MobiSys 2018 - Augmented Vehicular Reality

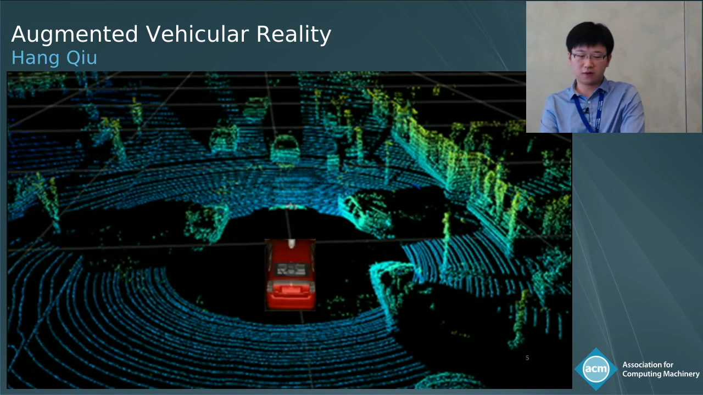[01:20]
And if you look closely, those cars generate shadows where absolutely no information is perceptive by the LIDAR.
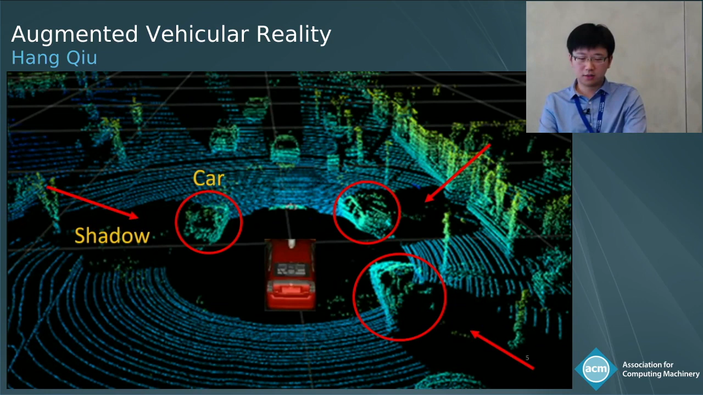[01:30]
So this reveals a fundamental limitation of these 3D sensors. They are limited by line of sight. Here's another example of stereo cameras output. So imagine you're in a driver driving a car following this white SUV. You cannot see anything beyond the SUV. The SUV is blocking your view.
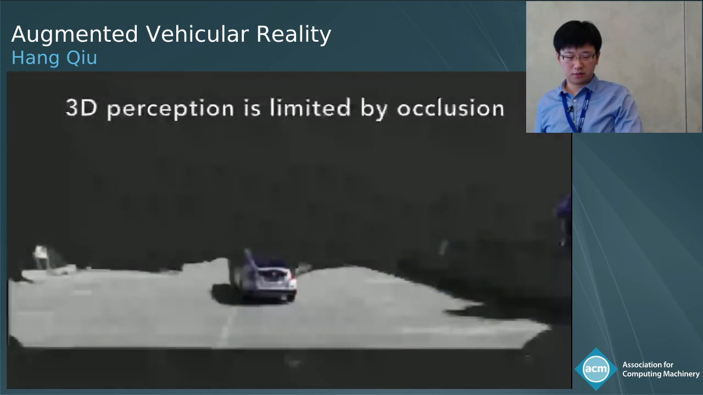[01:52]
So here's a little animation and later you'll see there's actually a stopping vehicle that's that make you have to change lanes to overtake.
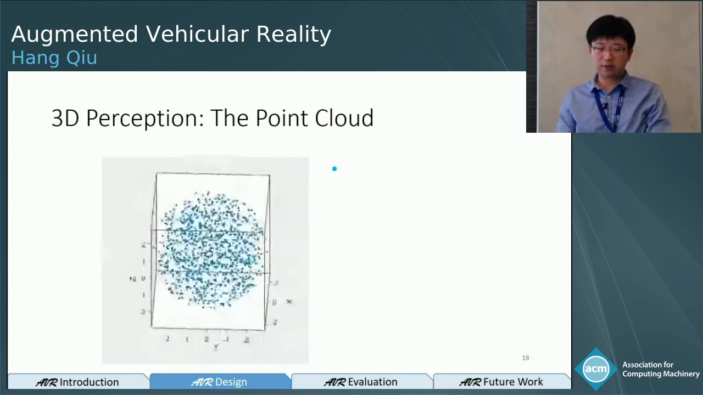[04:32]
So be the LIDAR or stereo camera, they all represent the environment using a point cloud. A point cloud is a representation of the environment that a cloud of voxels can depict the environment in a car or a building.
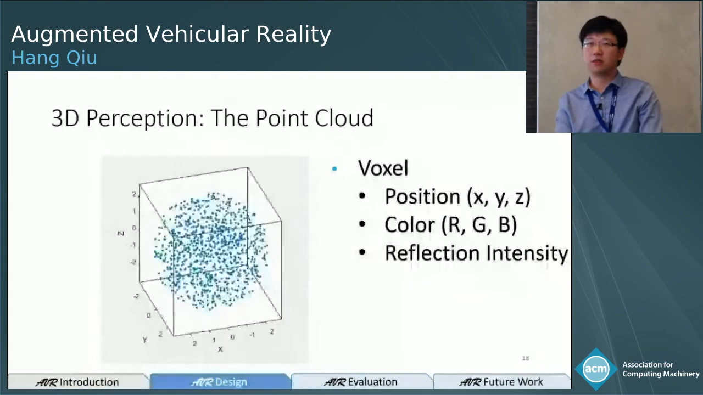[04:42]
The voxel has several attributes, a position, XYZ coordinate, and color and a reflection intensity. Depending on your perception approach, if it's a stereo camera, you have color information.
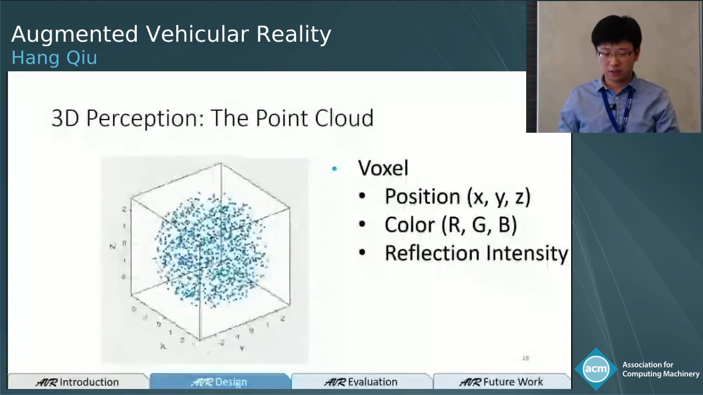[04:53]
If you have a LIDAR, you have reflection intensity. So we use that 3D perception capability to relative position the transmitter receiver.
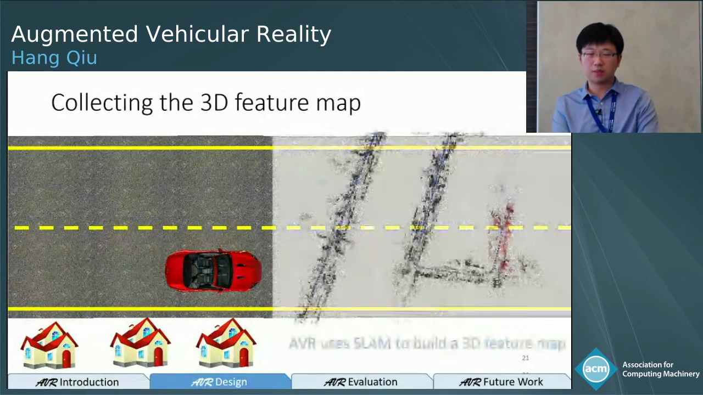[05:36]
We use simultaneous localization mapping algorithm to build a 3D feature map.
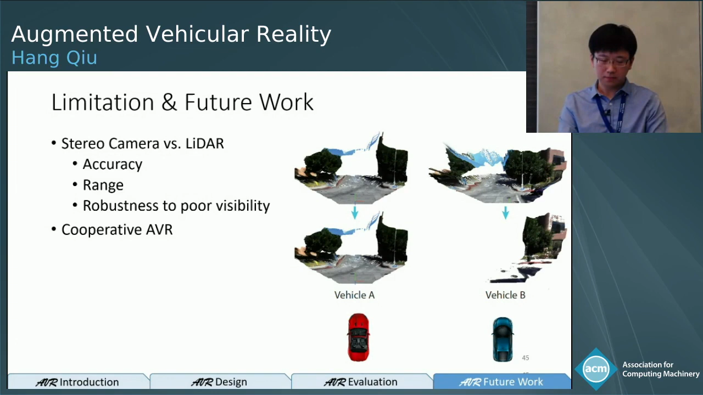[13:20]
Here's a little demo summarizing our design and results. The first step is to build a map by traversing one segment.
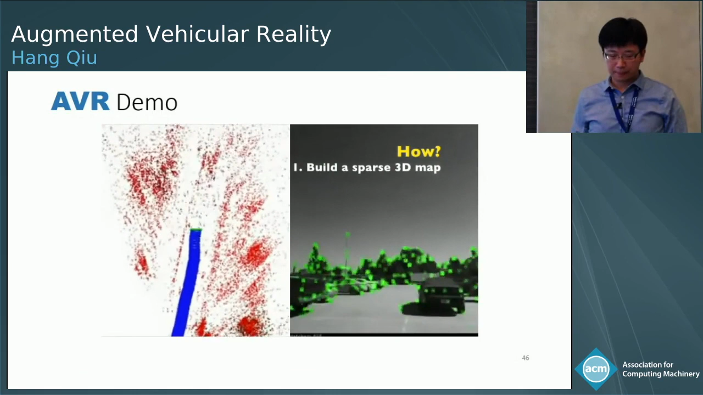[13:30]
And with that map, both the transmitter and receiver can localize themselves when traversing the same segment.